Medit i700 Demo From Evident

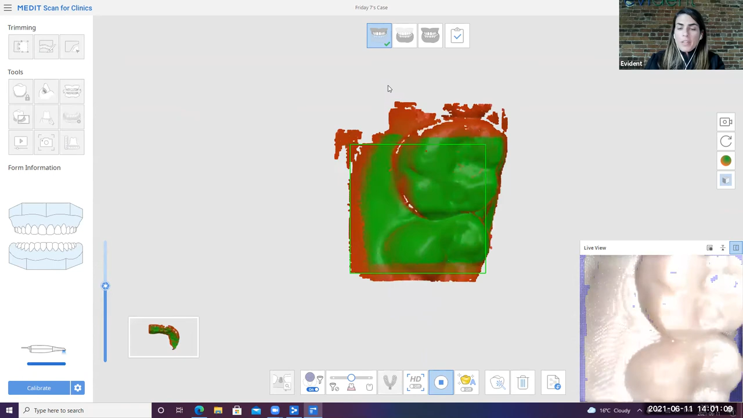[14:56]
So you'll see that the Medit also has a smart stitch feature.
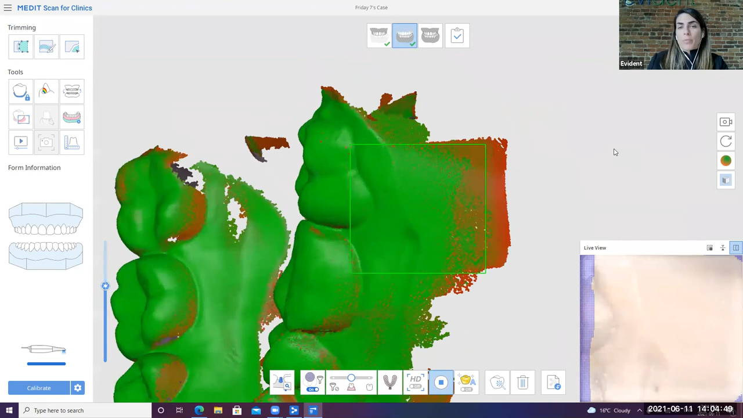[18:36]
I'm just going to make sure that these interdental spaces here are well captured and then double check on this side too.
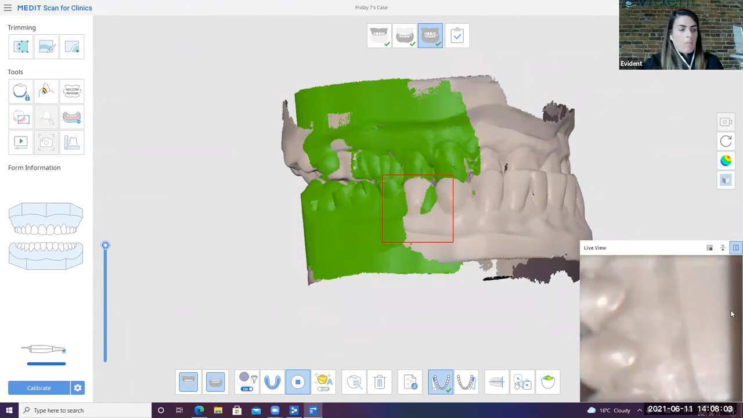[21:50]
So you can see here that we have a discrepancy of the bite points. My models, I do not have it. Right.